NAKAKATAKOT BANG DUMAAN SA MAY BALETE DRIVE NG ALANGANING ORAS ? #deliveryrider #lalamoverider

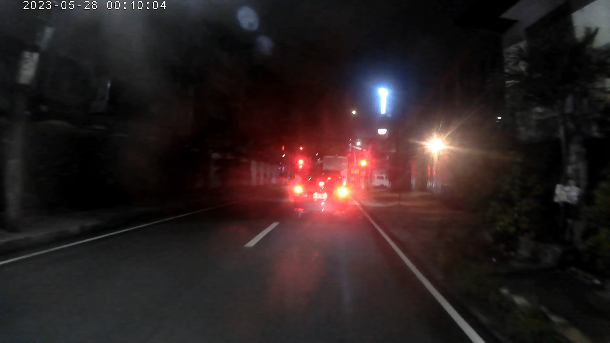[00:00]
10 guys, bali pa uwi na tayo. Ngayon dumaan tayo dito sa may Balete Drive. Ngayon pa uwi na tayo guys. Susubukan natin dumaan dito. Ang oras na is plus 12 gis ng gabi. Ayan, dumaan na tayo dito sa may Balete Drive.
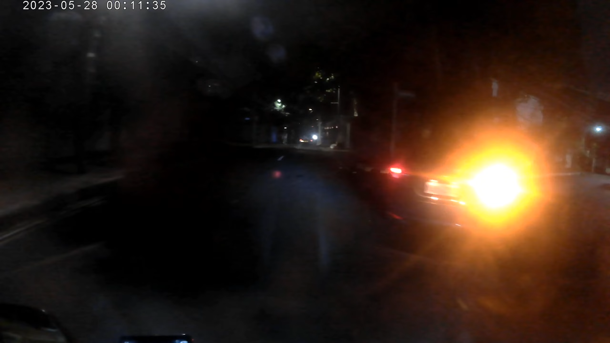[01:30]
Ang laki na lang truck sa atin.
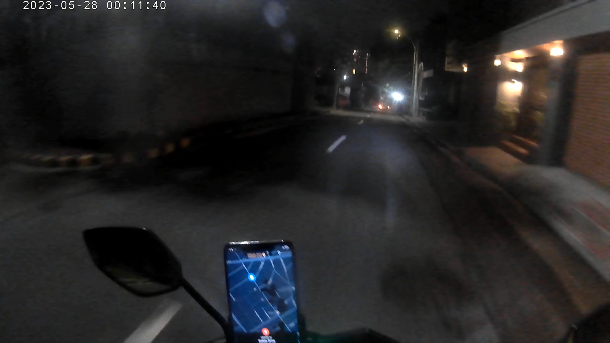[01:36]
Ay, sa bus. Tapos na ang Balete Drive.
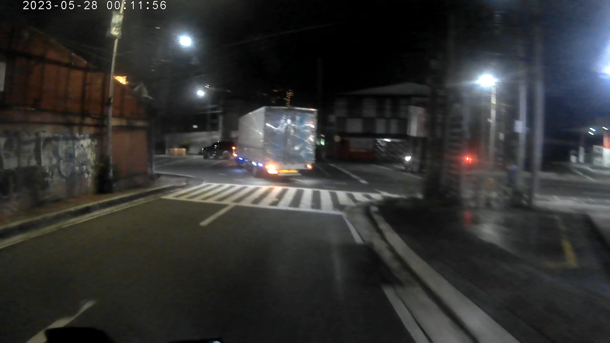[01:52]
Ay, sa wakas tapos natin yung Balete Drive. Oh, yeah.